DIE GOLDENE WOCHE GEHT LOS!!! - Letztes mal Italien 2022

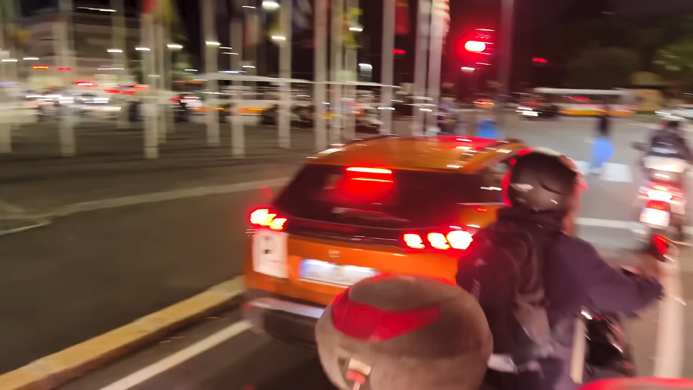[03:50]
Ihr könnt euch das nicht vorstellen, was hier abgeht. Boah, jetzt geht's hier gleich los.
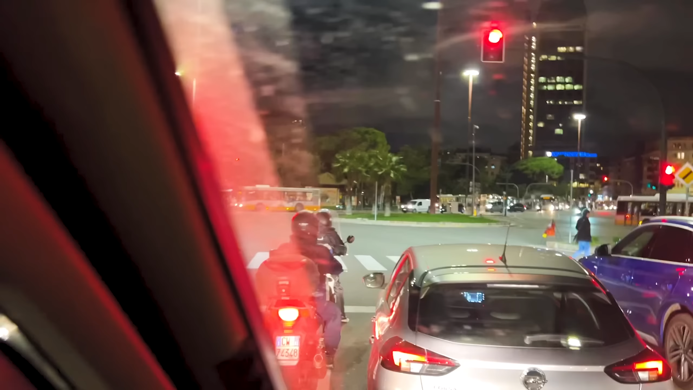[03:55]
Geisterkrank ist es hier. Ey, es ist einfach fünfspurig hier in dieser City.
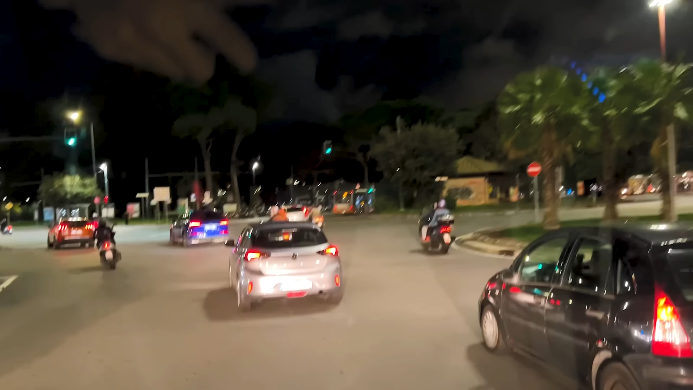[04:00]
Fünfspurig. Und es heißt fressen oder gefressen werden.